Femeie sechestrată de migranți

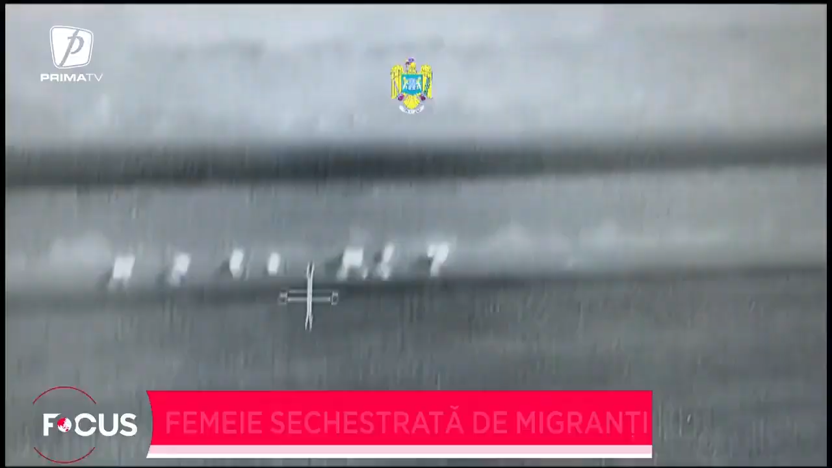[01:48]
Un alt caz de data aceasta de trecere frauduloasă a frontierei s-a înregistrat în Arad.
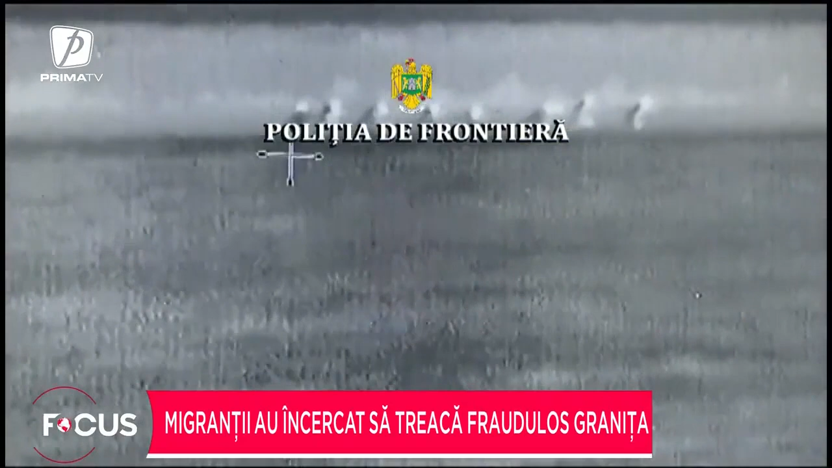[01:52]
Polițiștii de frontieră din sectorul Curtici au descoperit cu ajutorul unei drone 13 migranți din Bangladesh, Afganistan, Pakistan și India, care încercau să treacă peste fâșia verde în Ungaria. Grupul a fost interceptat de polițiștii de frontieră la circa 100 de metri de granița cu Ungaria.
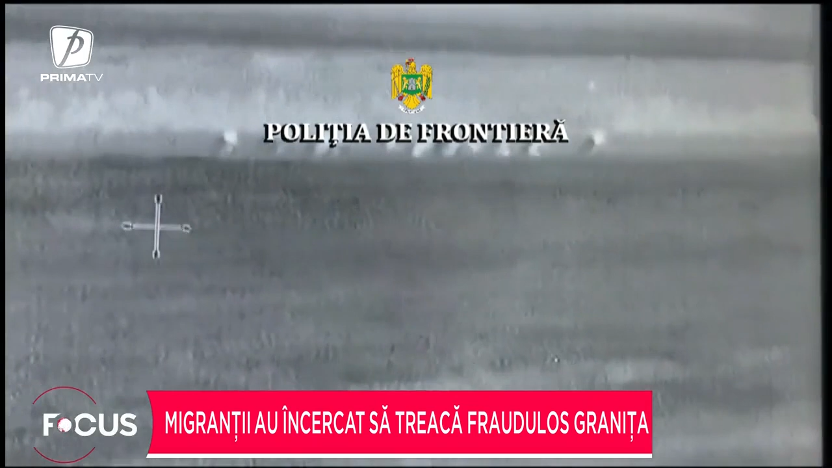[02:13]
Transfugii au fost ridicați, duși la udier, după care au fost predați inspectoratului general pentru imigrări.